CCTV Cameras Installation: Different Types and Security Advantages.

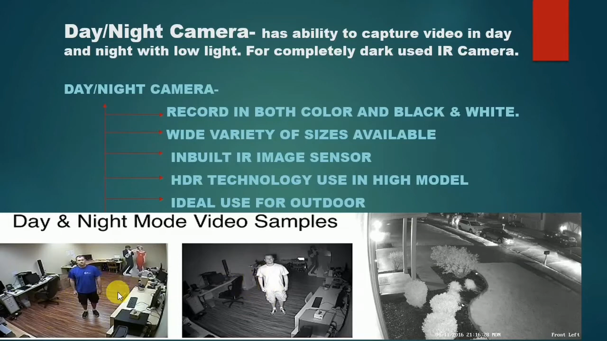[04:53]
home so i think if you want to use you you want to capture something like that the best kind of camera you should be using and you should be going for is actually the day and night um camera so you've seen how the night in day mode could be during the late hours in the night you find it uh in the black and white form and during the day it's actually colored so